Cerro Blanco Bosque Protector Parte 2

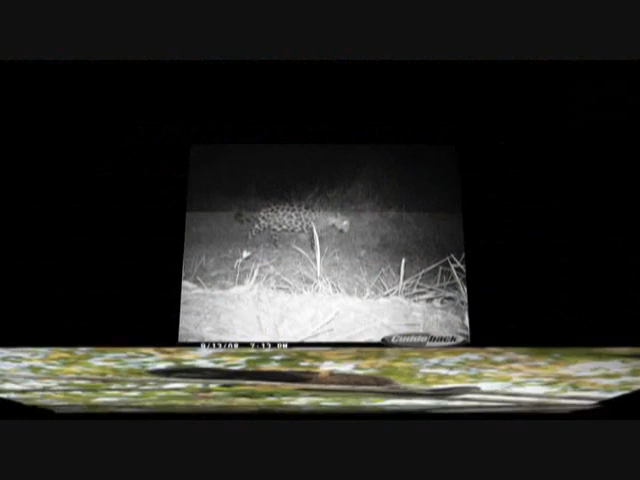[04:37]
Uno de los registros más importantes documentados en Cerro Blanco, utilizando trampas fotográficas,
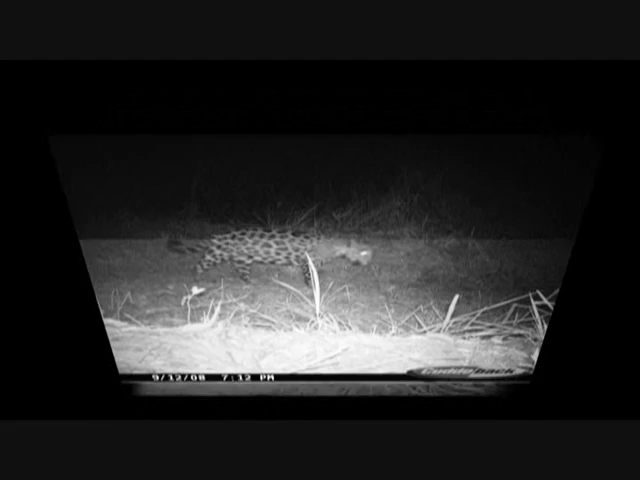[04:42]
es el de este jaguar, especie en serio peligro de extinción.